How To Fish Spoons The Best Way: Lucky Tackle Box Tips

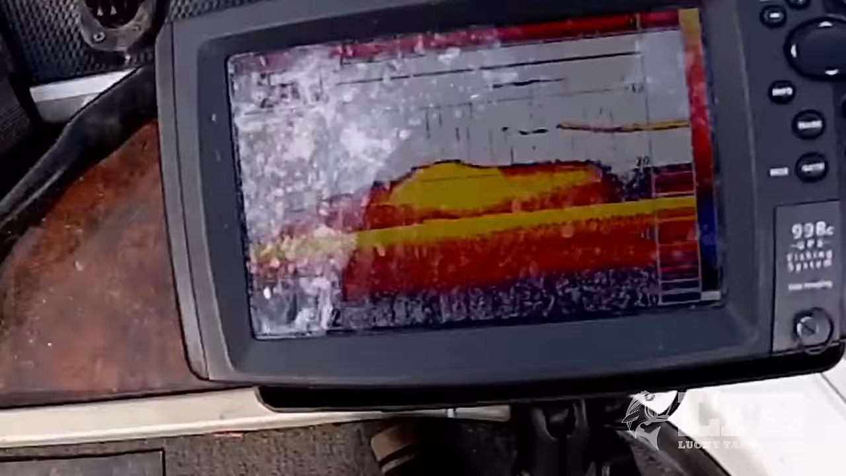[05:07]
bait fish and you can see
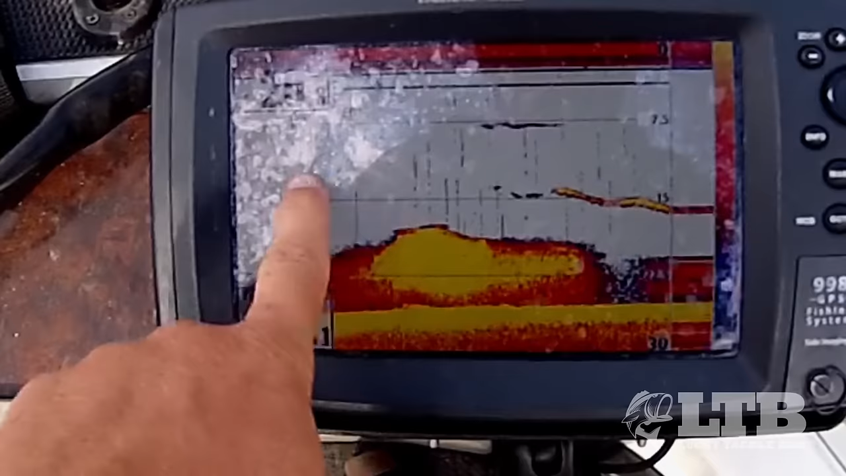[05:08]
these bass and you'll even be able to see if you're really tuned into your graph you'll even go see
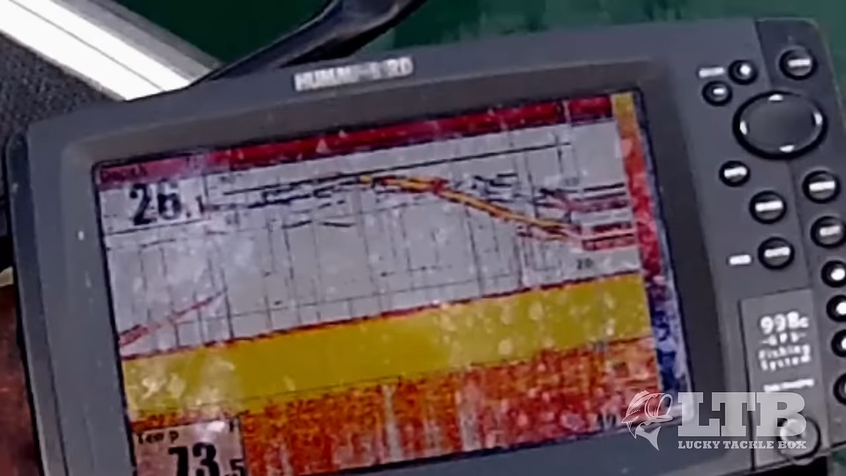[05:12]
your bait go all the way down and if it goes by fish you'll see fish nose down on it and chase it all the way down to the bottom and and you'll even you know you'll know you're about to get